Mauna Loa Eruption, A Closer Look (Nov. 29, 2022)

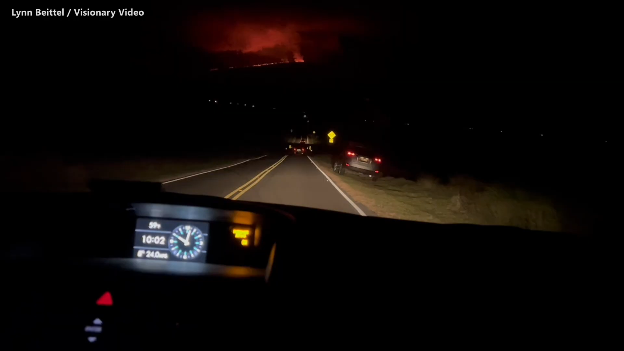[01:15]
It's in the saddle area of the island where some of the best views can be seen.